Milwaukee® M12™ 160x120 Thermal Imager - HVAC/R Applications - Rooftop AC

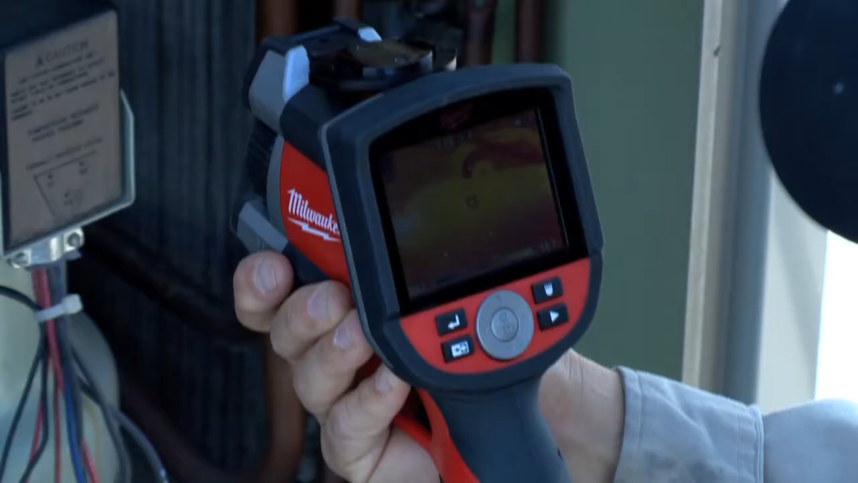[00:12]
Right now I'm looking at the compressor, looking at the discharge side, I can check the hot gas line, I can look at the suction line.
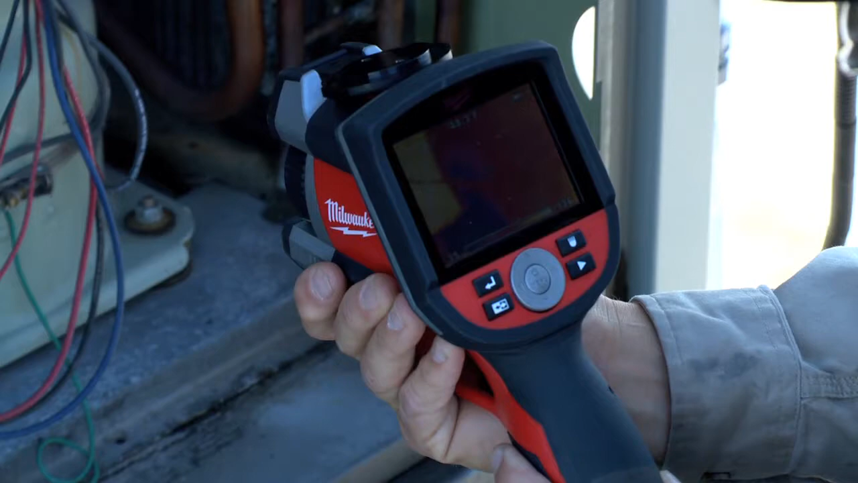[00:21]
When I'm looking at the suction line, what I'm looking for is possible flooding back with refrigerant,
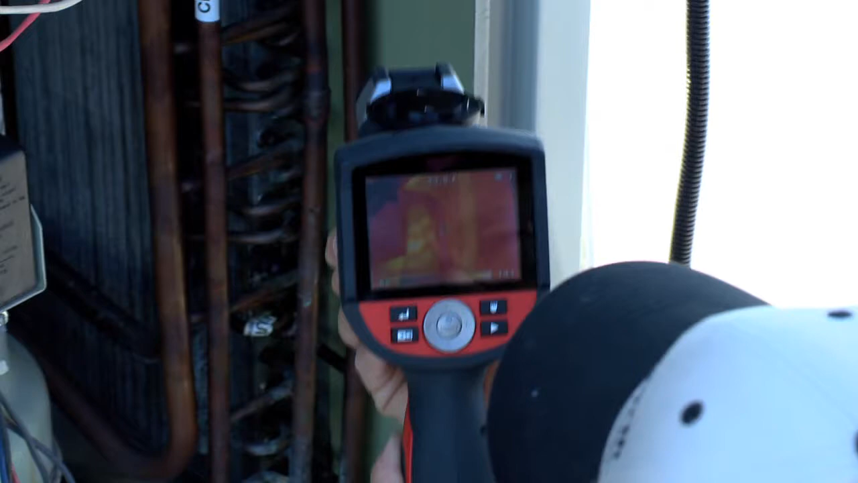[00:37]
I also am looking at the wiring here, looking for any hot spots on the wiring that would indicate some loose wiring terminals.
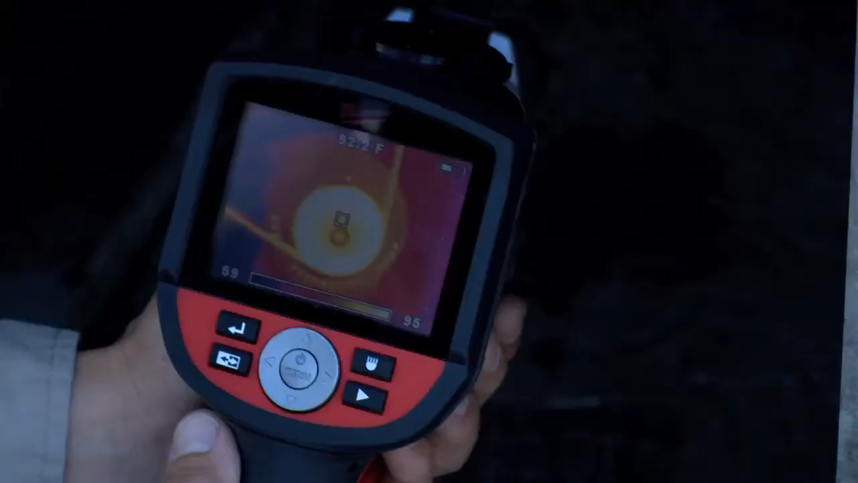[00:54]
I'm looking at my motor pulley. My motor pulley looks to be running a little bit hot.
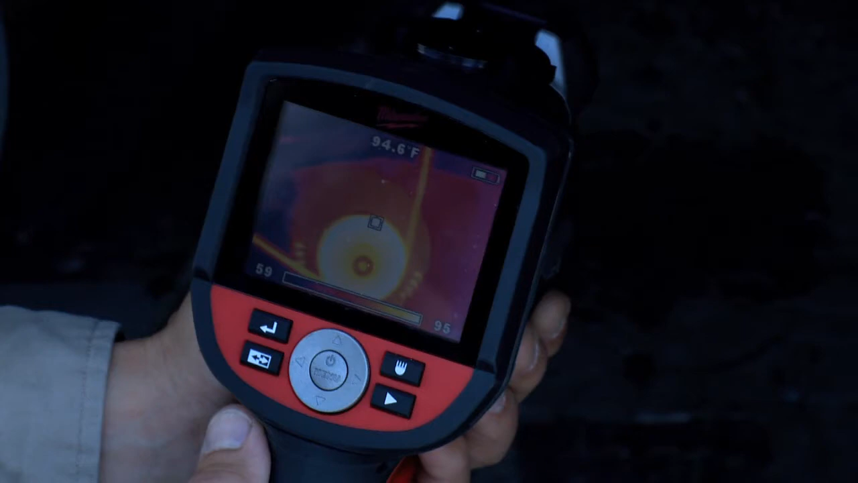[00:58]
On screen: spot 94.6°F
That indicates that my belt is either slipping or it's worn.
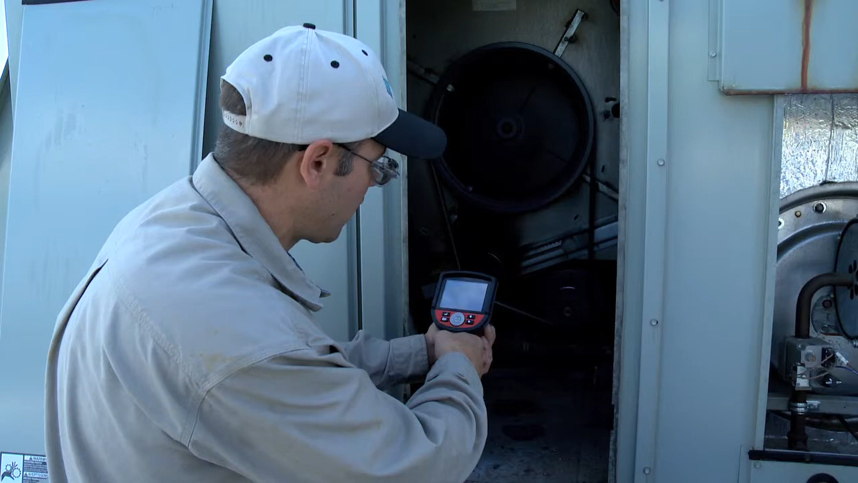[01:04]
I would probably replace the belt or tighten the belt, I'll have to look at that.
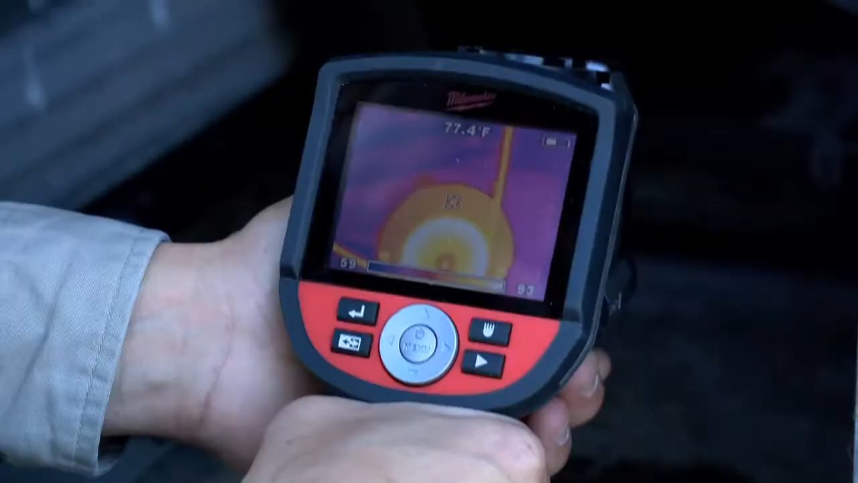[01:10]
On screen: spot 77.4°F
I'm going to check my fan motor, check for any overheating indicating the bearings could be going bad on the motor.